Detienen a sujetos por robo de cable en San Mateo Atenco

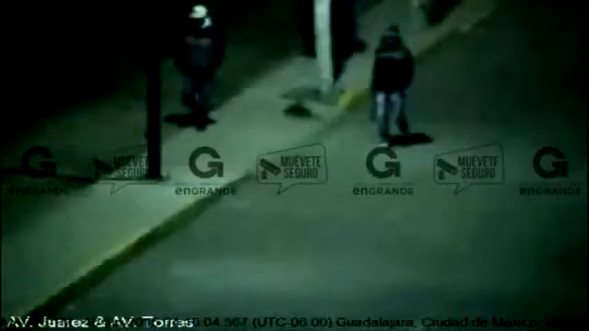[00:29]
Luego, en las imágenes se observa que se dirigen a otra instalación ubicada sobre Avenida de las Torres, retiran la rejilla e ingresan para cortar desde ahí los cables.